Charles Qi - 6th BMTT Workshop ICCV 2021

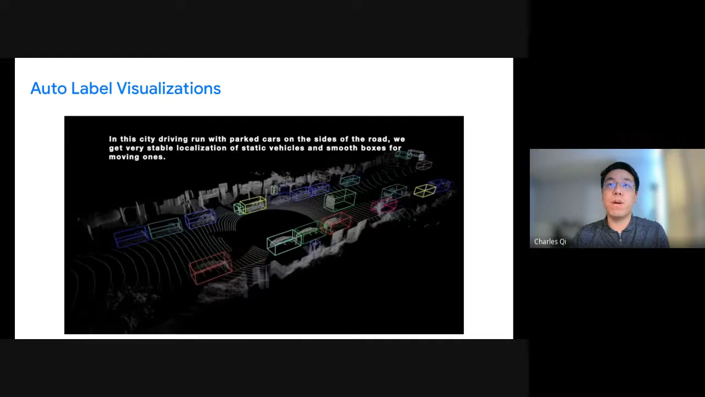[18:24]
And here is a very busy intersection with lots of pedestrians and turning cars.
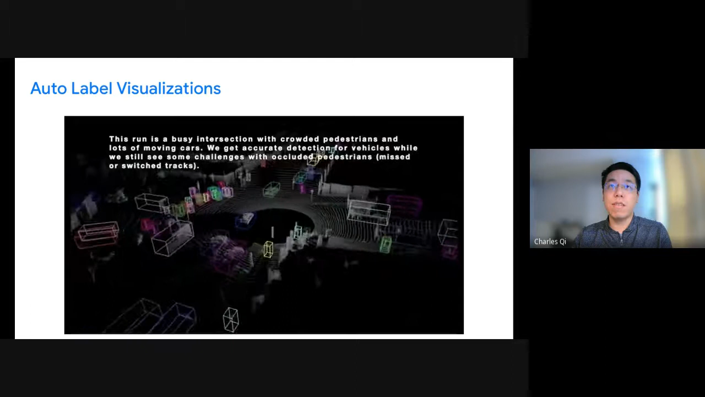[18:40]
Look at how accurate the headings are for the cars. Notice there are still some flickering for the pedestrian, because tracking dense pedestrian crowds is very challenging.